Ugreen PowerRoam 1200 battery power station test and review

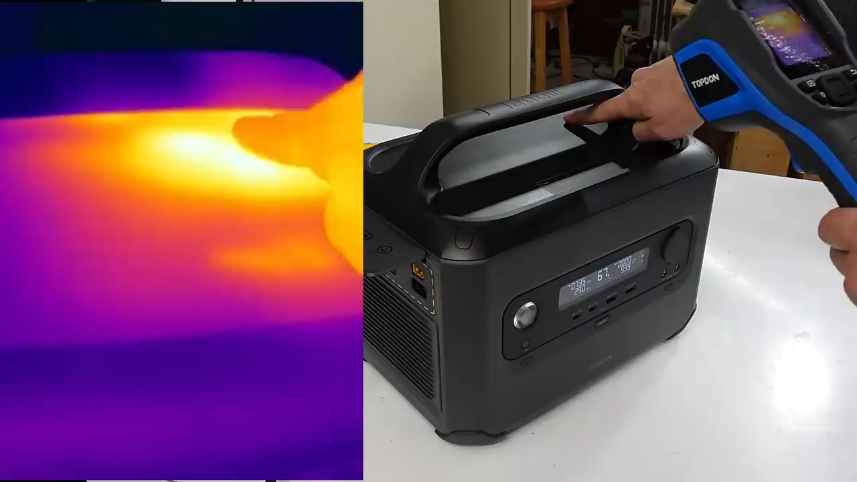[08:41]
that's probably where the inverter charging circuitry is.
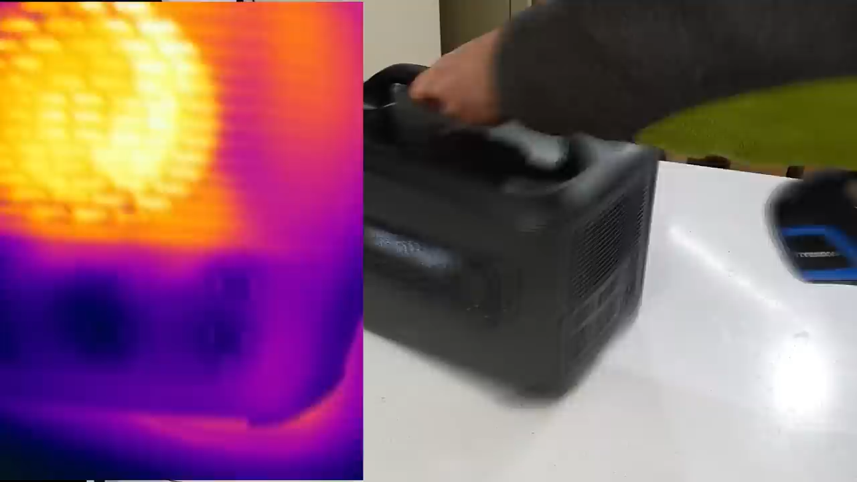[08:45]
Warm where the fan is of course.
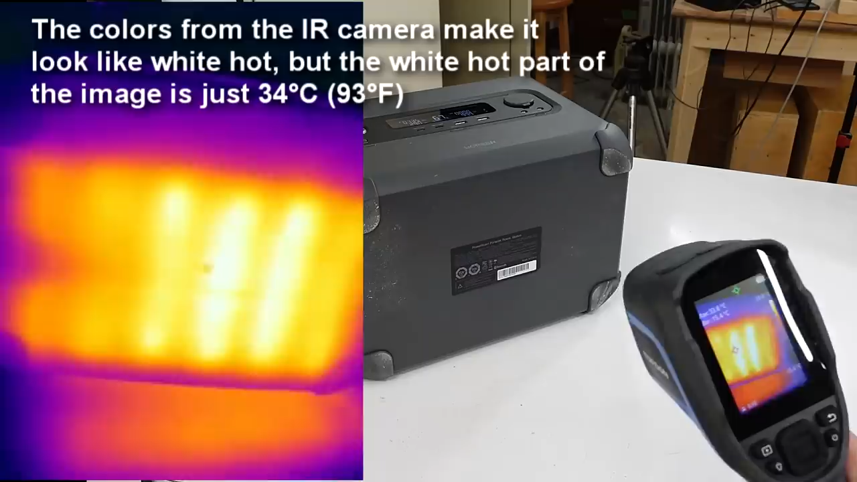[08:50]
And, on the bottom you can see exactly where the cylindrical cells are in here.